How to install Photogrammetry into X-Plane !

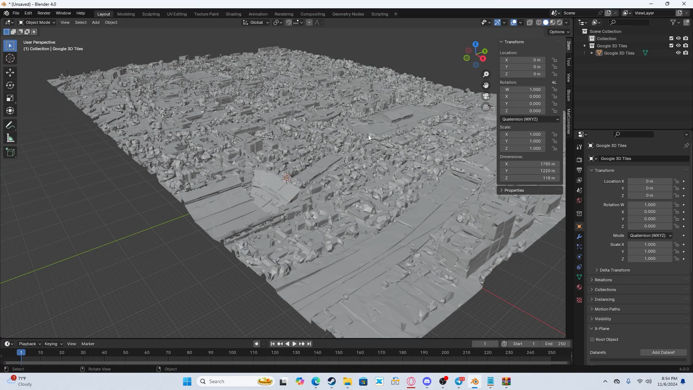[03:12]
Alright, and then you'll see everything is silver or grayish. You'll just come to the top right and press Viewport Shading. And there it is. There we go. Trish Tech looking nice.